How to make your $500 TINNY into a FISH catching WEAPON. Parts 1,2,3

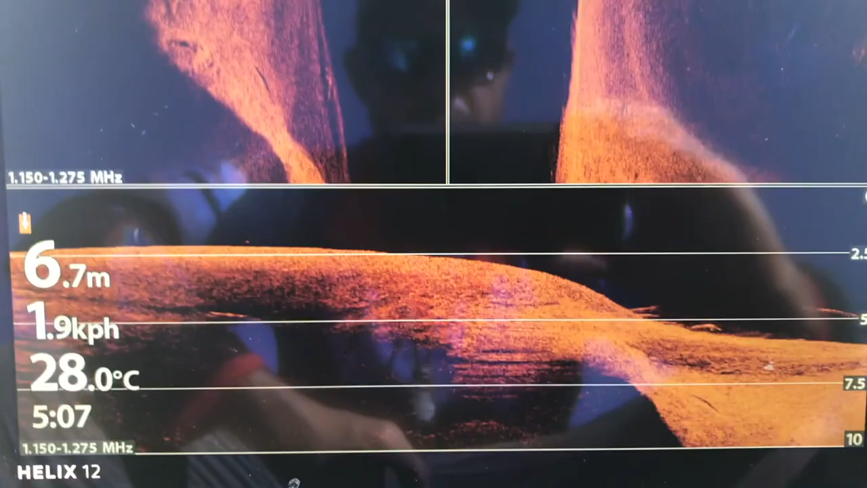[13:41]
On screen: depth 6.7 m, water 28.0°C
Look at this, but we just got an 88 from here.
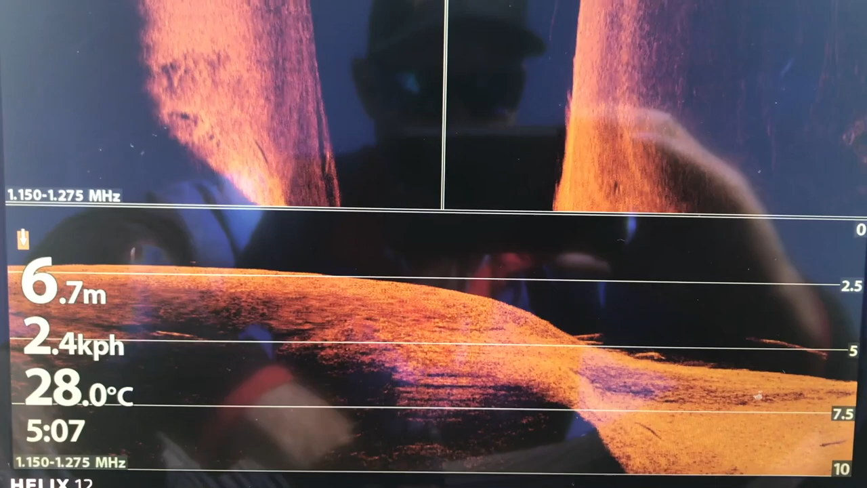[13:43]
On screen: depth 6.7 m, water 28.0°C
And you see down here, this little drop off couple of.
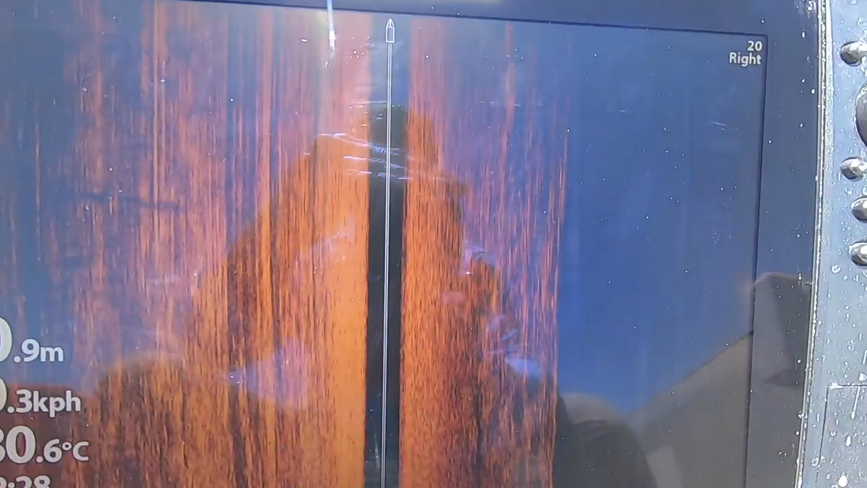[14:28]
So we are in the tinny, as you can see, our hummingbird helix there,
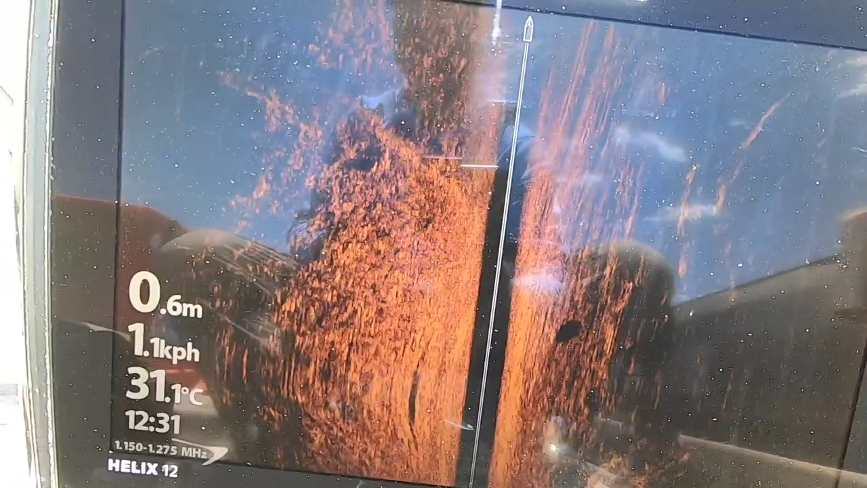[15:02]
On screen: depth 0.6 m, water 31.1°C
Alright, so we've got a drain coming in from the left, just there. And we've got probably a little group of three or four fish there as well.
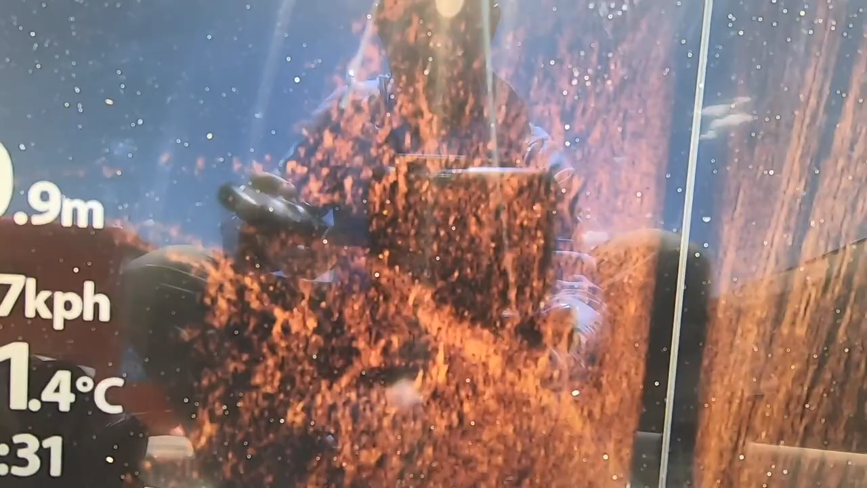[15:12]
King and Barra probably. Couple more fish coming through there. It's a very, very fish-rich area,
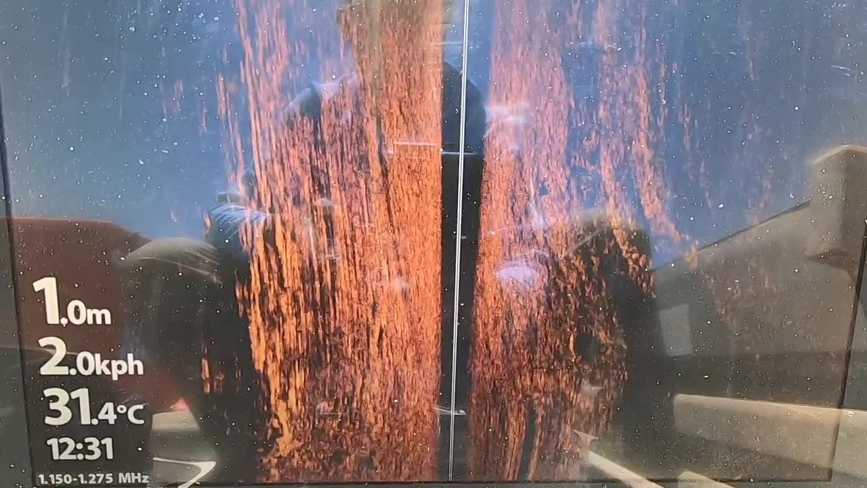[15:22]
On screen: depth 1.0 m, water 31.4°C, speed 2.0 km/h
and basically only found it by just doing what we're doing now, was just poke along the bank, having a look.
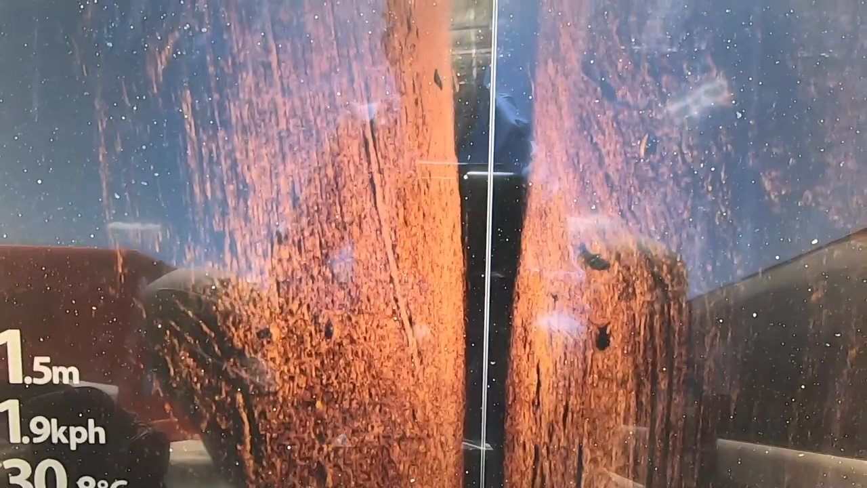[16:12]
There's one right beside the beam, right beside the boat, I should say.
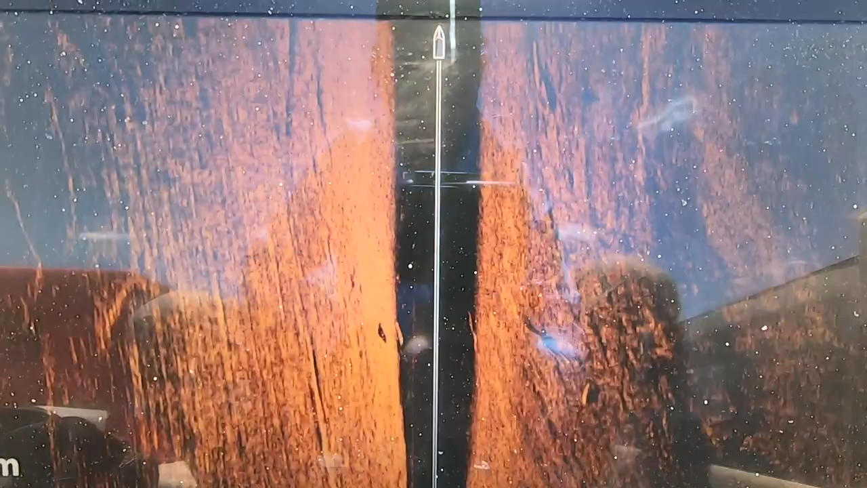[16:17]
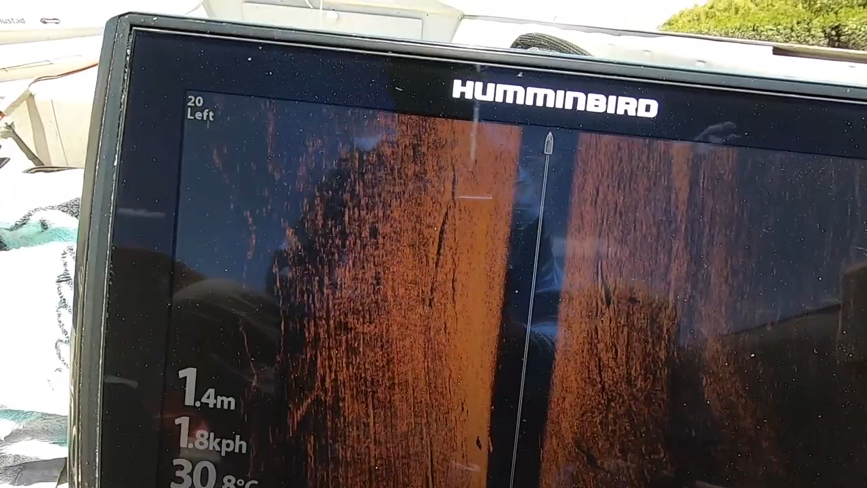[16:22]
On screen: depth 1.4 m, speed 1.8 km/h
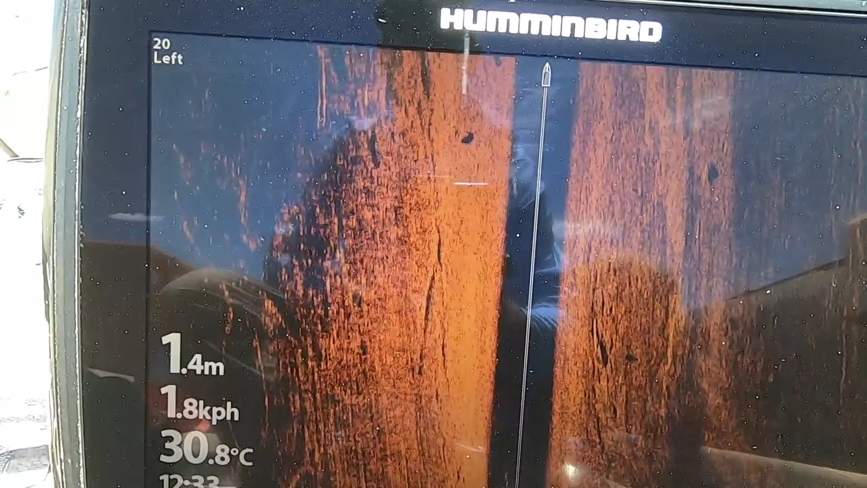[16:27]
On screen: depth 1.4 m, water 30.8°C, speed 1.8 km/h
Right, they didn't come up real well there, but there's a couple just sitting there, and another one there.
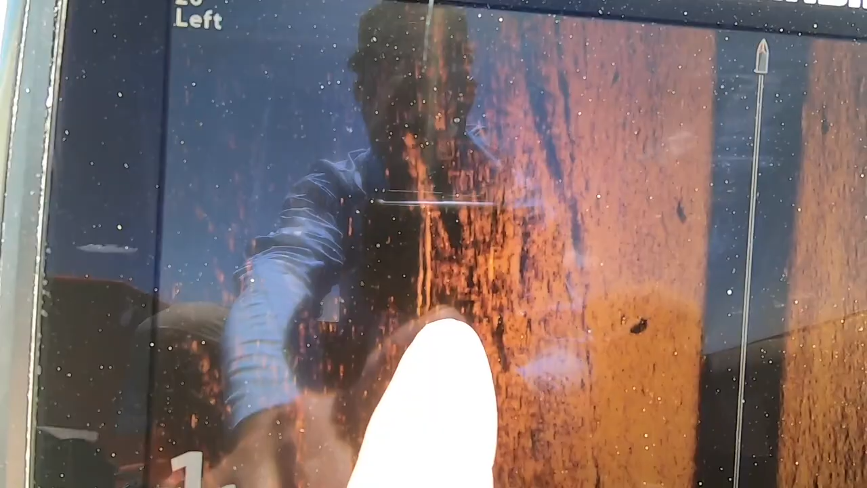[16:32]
There's fish everywhere, pretty much.
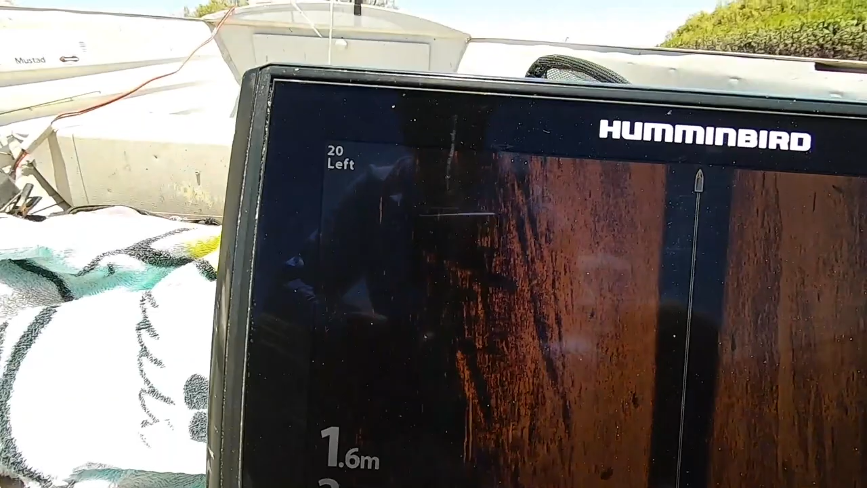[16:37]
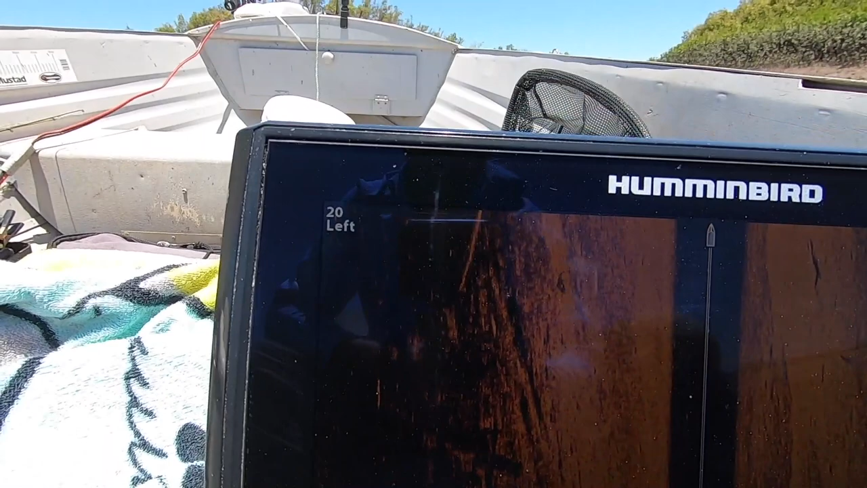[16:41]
Alright, a good size fish there.
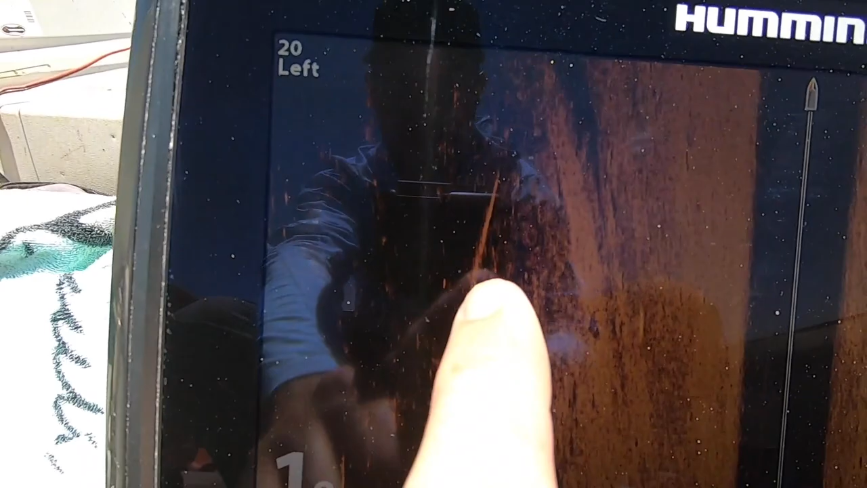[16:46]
And there's scattered fish everywhere.
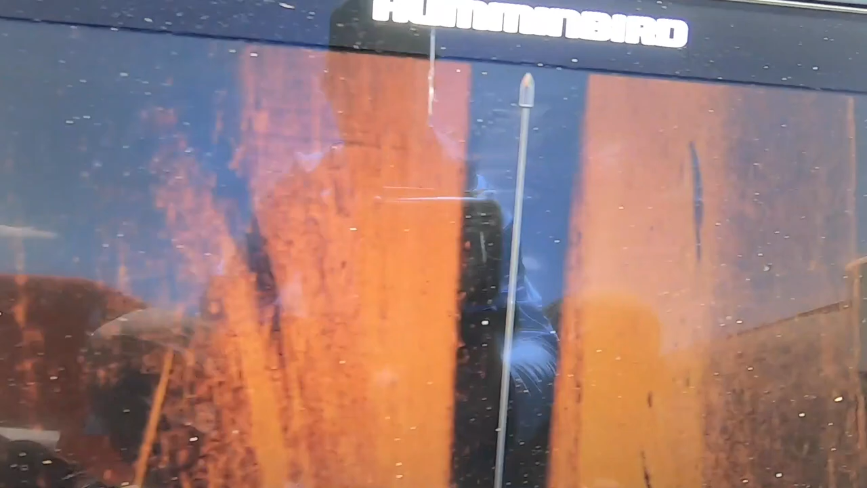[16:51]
Good size barra there. Didn't come up real well, not come up real clear there, but.